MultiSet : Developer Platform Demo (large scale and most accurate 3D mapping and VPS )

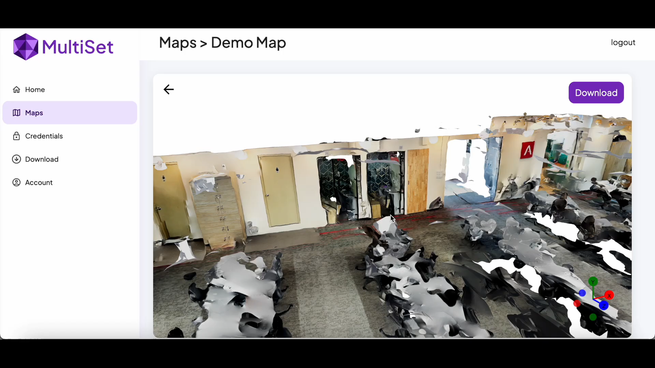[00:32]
Once you've mapped and uploaded your scan, you'll be able to see your photorealistic 3D scans in our developer platform within minutes. These scans are highly accurate, helping you place your virtual content in the real world without the need for multiple iterations.
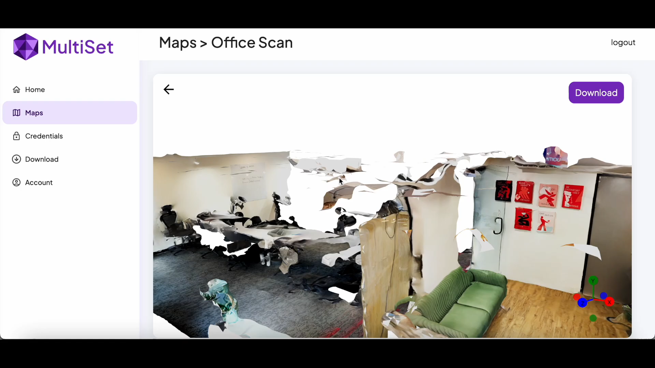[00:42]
You can check the scan quality to verify if you missed scanning a portion.
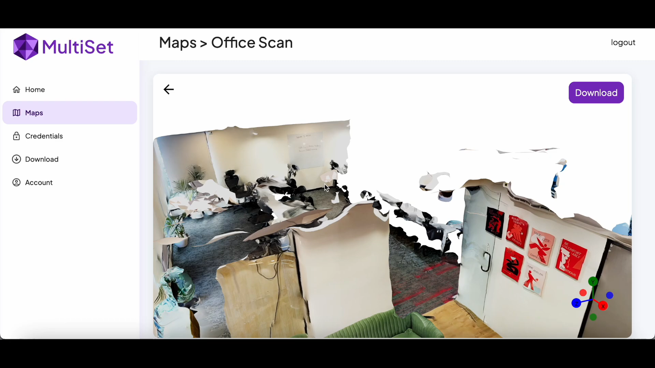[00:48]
If you're satisfied with the scan, you can download it and use it in our Unity SDK to create anchored augmented reality experiences.
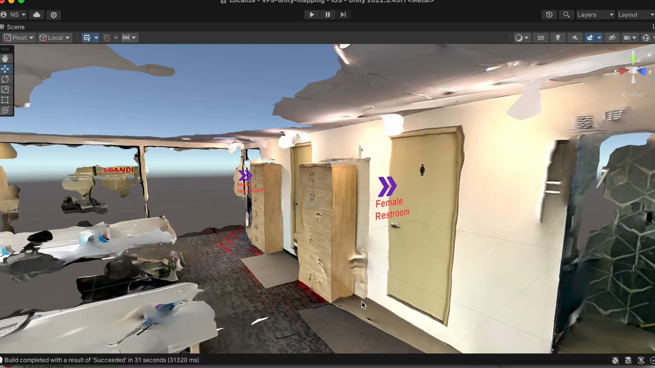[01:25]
Our platform empowers you to create immersive augmented reality navigation experiences
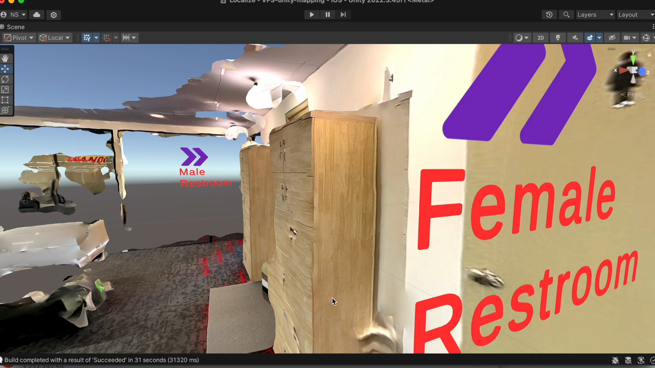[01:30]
by placing points of interest poise relative to your 3D scans directly within Unity.
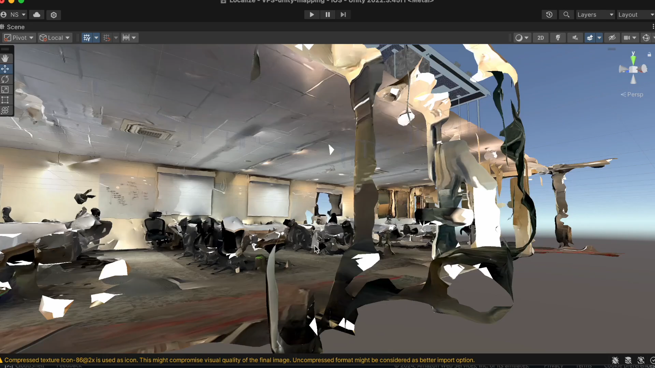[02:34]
Bring your building information modeling BIM data into the physical world by visualizing it in real time using augmented reality.
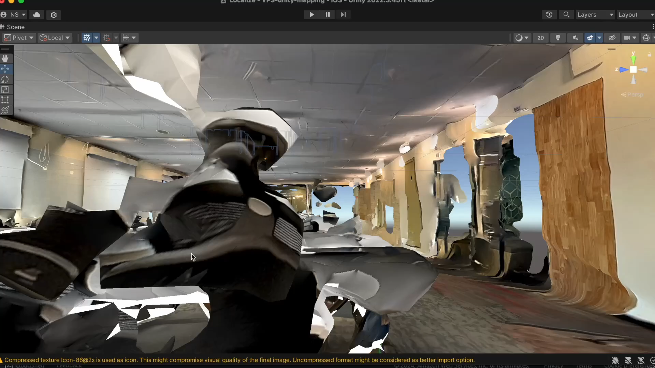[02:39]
Our precise 3D scanning technology allows you to accurately anchor BIM models to actual environments,
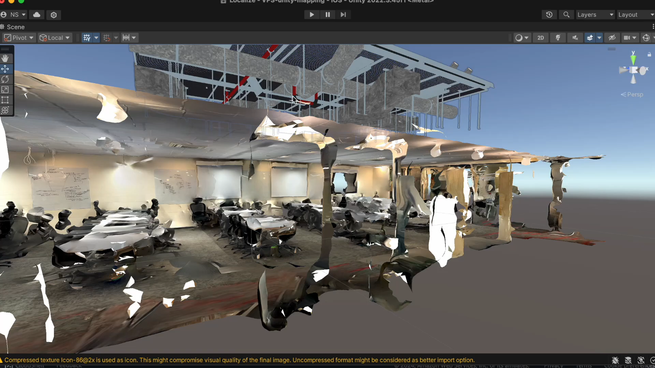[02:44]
ensuring that virtual elements align perfectly with physical structures.
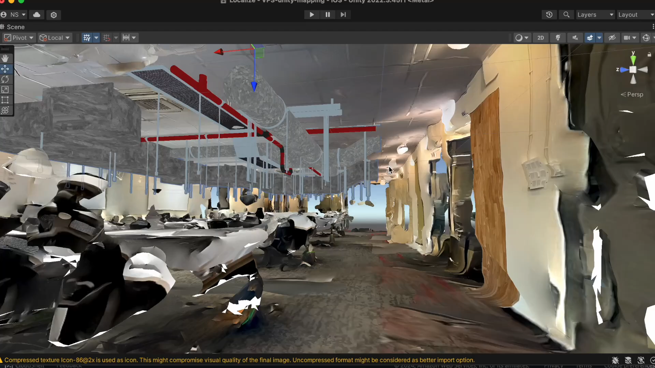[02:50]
Architects, engineers, and construction professionals can walk through a site and see virtual representations of planned structural changes,
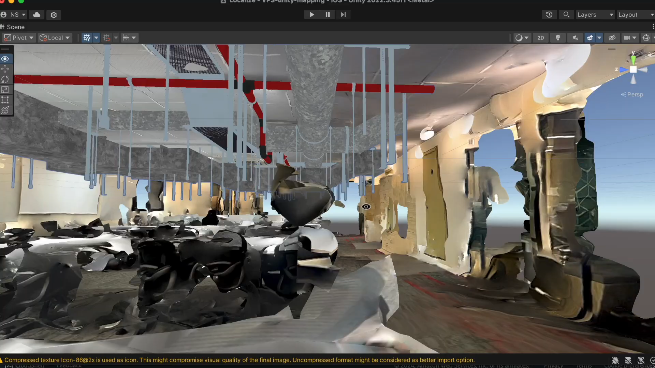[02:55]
MEP installations, or design elements overlaid onto the existing space.
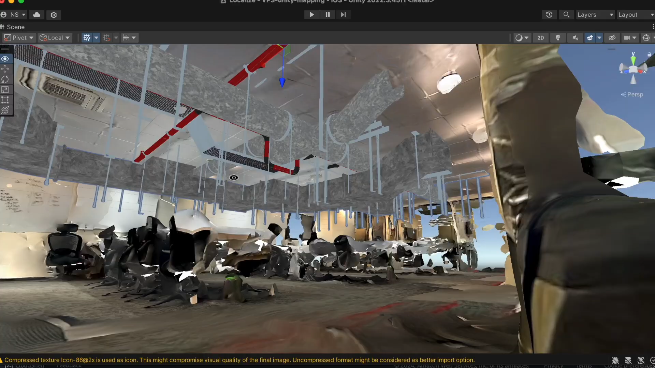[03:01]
This real-time visualization helps in